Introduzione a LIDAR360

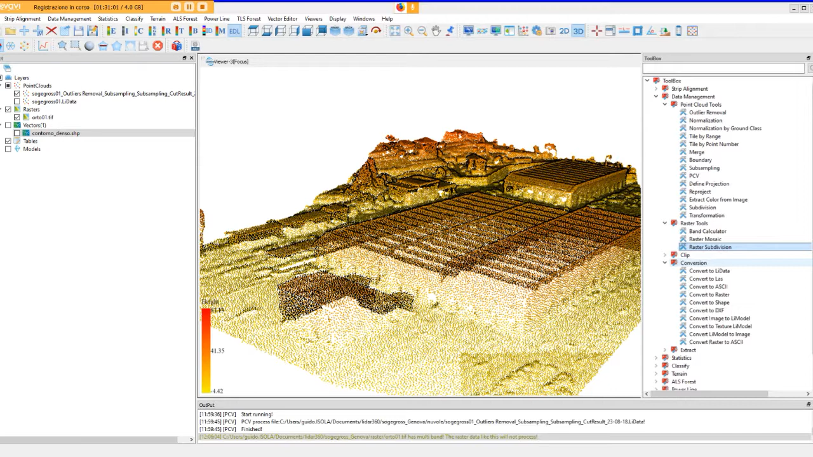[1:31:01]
formato proprietario da leader 360 che è il di data però ciò non toglie che noi siamo sempre in grado o attraverso l'insieme dei comandi di conversion o andando direttamente con il tasso destro a selezionare l'elaborato di riferimento all'interno della casella del project di esportare questi elaborati come vedete in diversi formati di riferimento della nuvole dei punti e di conseguenza diciamo siamo sempre in grado di fare entrare
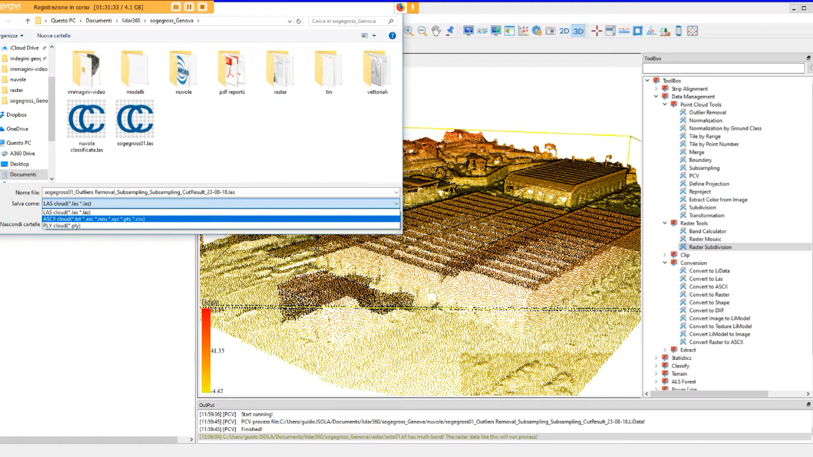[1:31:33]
e uscire da leader 360 le nuvole dei punti in maniera da poterle poi gestire con programmi di terze parti lo stesso dicasi per quanto riguarda ad esempio i dem dove noi possiamo decidere di o trasformarli in lidata quindi in modelli che andiamo utilizzare all'interno sempre
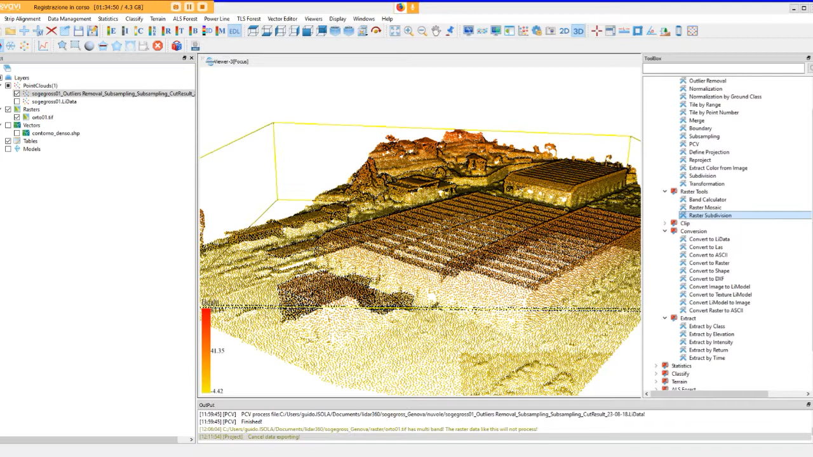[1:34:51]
diciamo software di terze parti extract è diciamo il comando o l'insieme di comandi meglio il modulo che ci consente di fare l'estrazione a partire dalle nuvole editate di ciò che realmente ci interessa ad esempio andiamo a fare la visualizzazione by
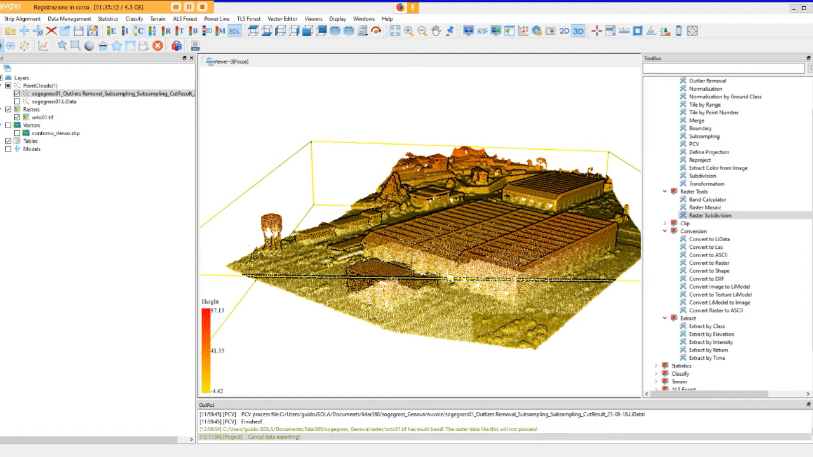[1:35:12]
class della nostra nuvola
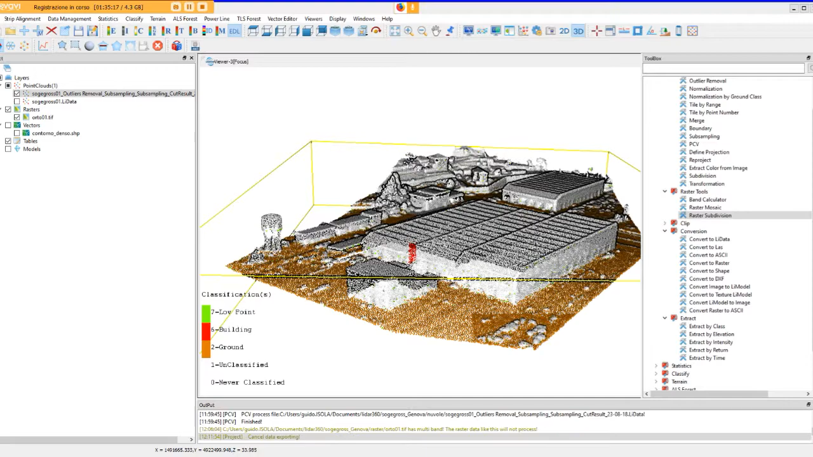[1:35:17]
voi vedete che sostanzialmente la nuvola già è stata classificata nella classe 2 del terreno e nella classe 1 unclassified ora noi vogliamo dividere diciamo queste
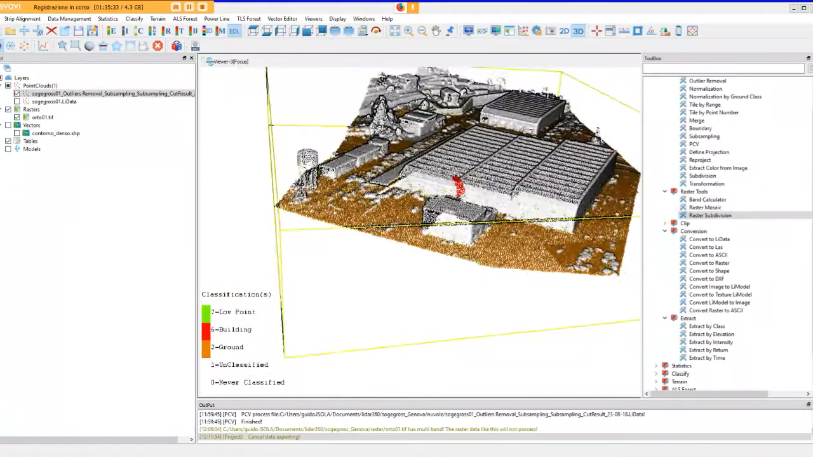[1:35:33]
due classi e ottenere solo ciò che realmente ci interessa fermo
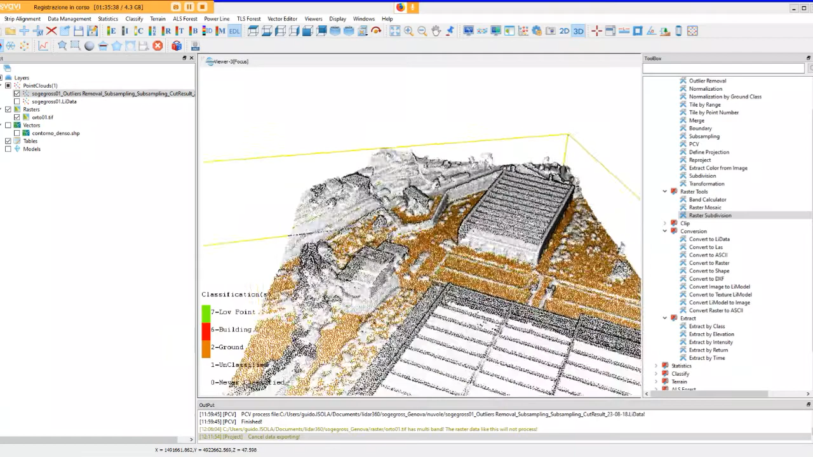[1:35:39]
restando che poi chiaramente qui abbiamo avremmo necessità ad esempio di fare un miglioramento dell'analisi che abbiamo visto fino adesso per portare nella classe 2 anche queste parti della nuvola che chiaramente rappresentano il terreno e o elementi che si distinguono dal terreno qui abbiamo ancora degli edifici qui c'è
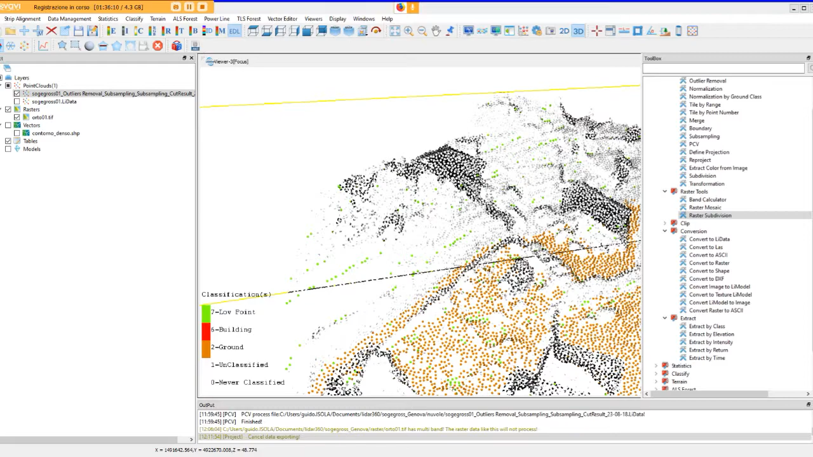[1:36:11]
della vegetazione eccetera quindi in sostanza lui ha fatto una
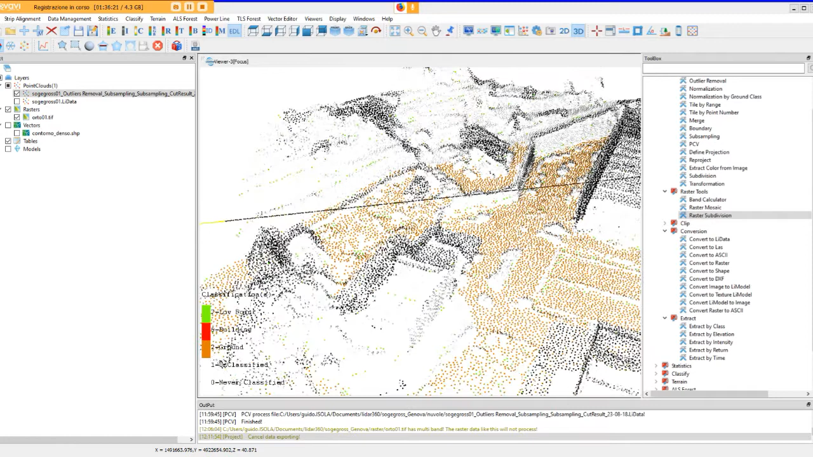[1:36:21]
prima diciamo scrematura e ha identificato degli elementi che fanno riferimento alle due classi di cui parlavamo ma siamo sempre nella condizione di andare a migliorare questo elaborato andando a inserire quelle zone che il programma non ha saputo diciamo riconoscere e quindi inserire direttamente all'interno delle classi di riferimento
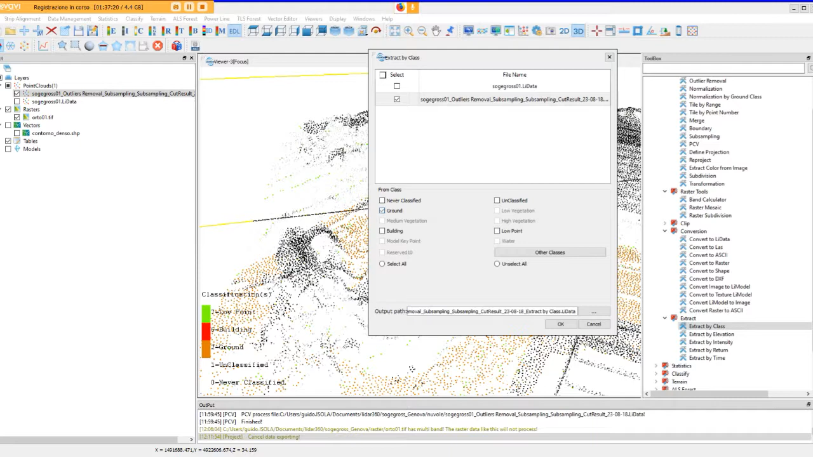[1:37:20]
all'interno della cartella che andremo a selezionare soltanto la classe di interesse qui possiamo chiaramente andare a
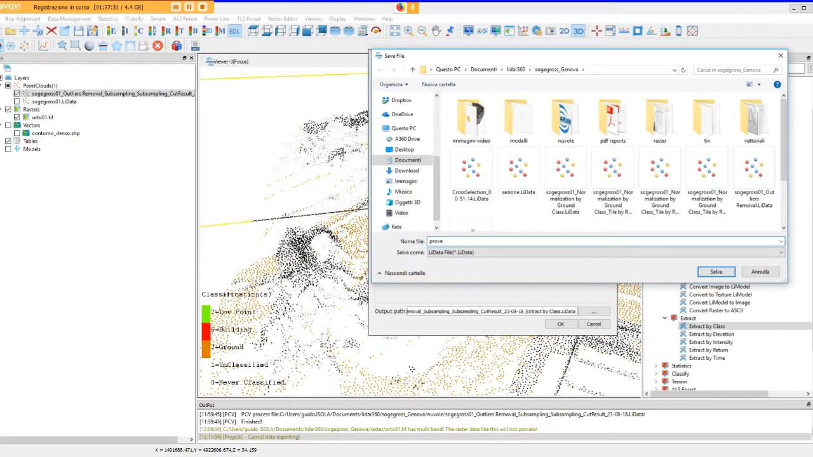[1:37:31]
salvare l'elaborato di sintesi con un nome qualsiasi e lanciando il comando lui lo fa velocemente perché la nuvola è piccola e
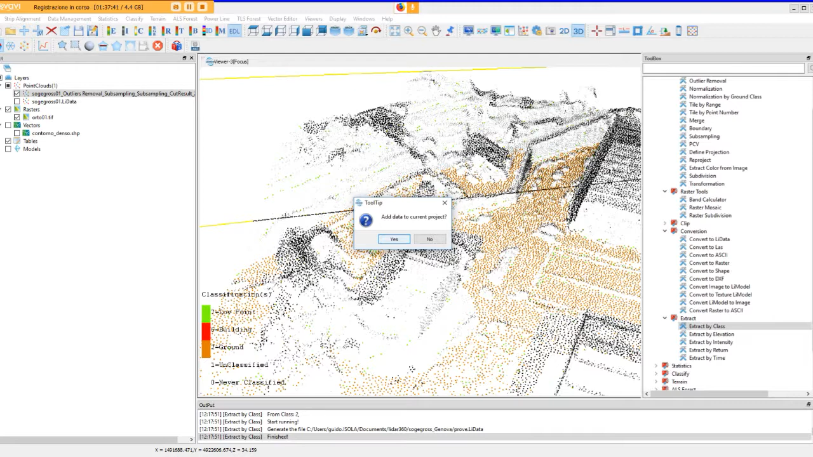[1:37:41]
ti dice vuoi aggiungerlo al progetto dico sì ok dopodiché vado a spegnere quello che è il mio
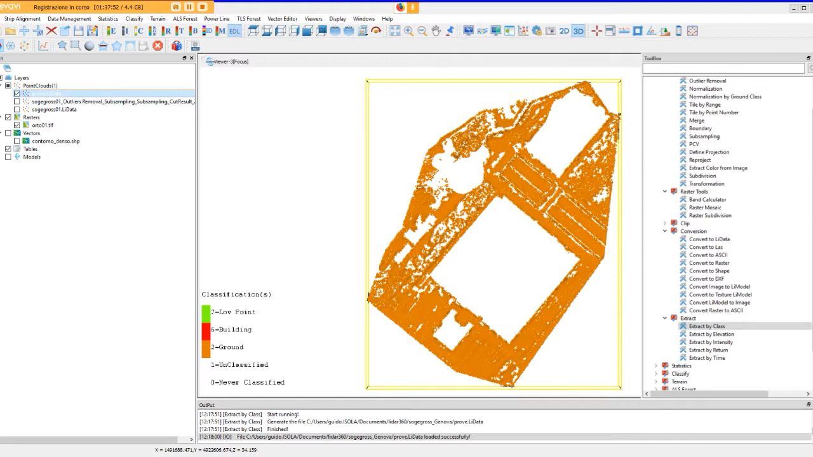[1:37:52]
elaborato d'origine che era questo con
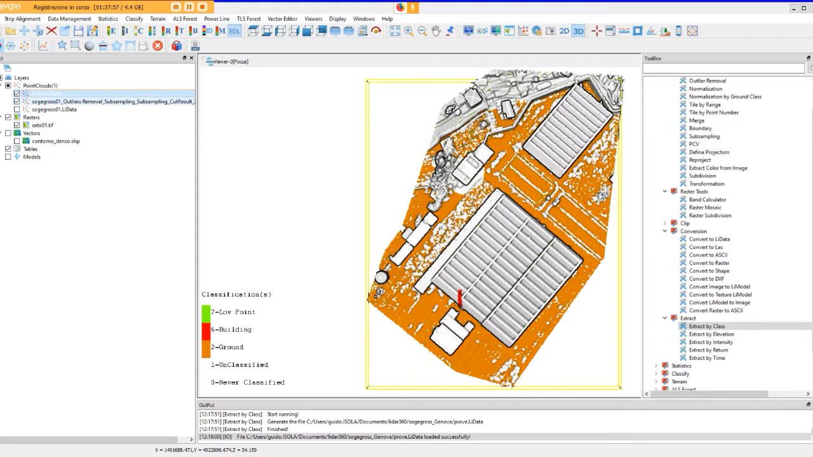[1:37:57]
tutte le classi presenti e mi rimane diciamo soltanto
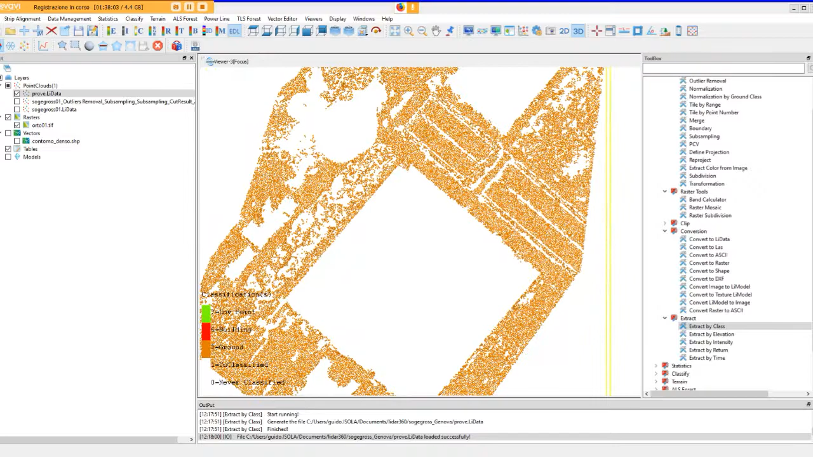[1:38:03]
l'elaborato di sintesi dove vediamo che tutto quello che era riconosciuto come unclassified è stato diciamo tolto